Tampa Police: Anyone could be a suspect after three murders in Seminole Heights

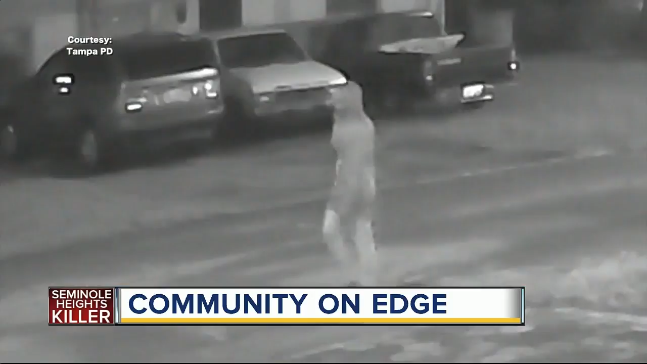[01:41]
Surveillance video near where the first murder happened on October 9th.